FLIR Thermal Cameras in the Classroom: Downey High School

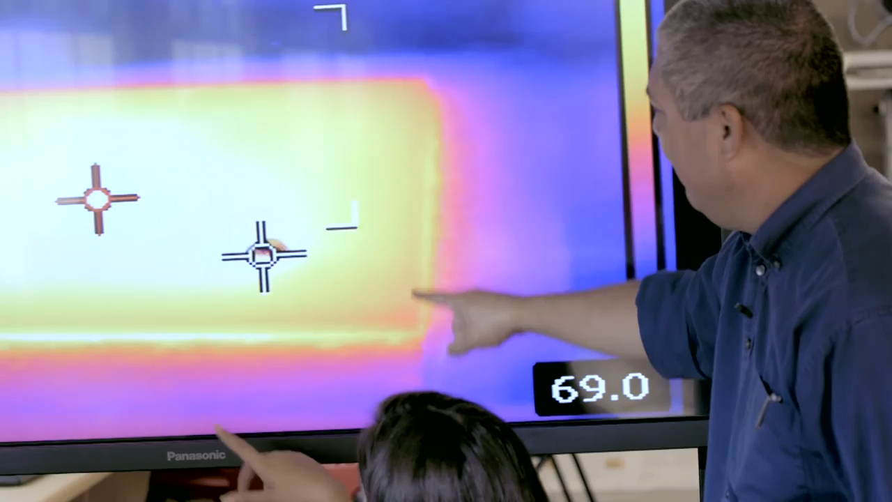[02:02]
but with the cameras, you're actually seeing it, and it's more than just the number because it could be, you know, 100 degrees in this spot, 110 degrees here.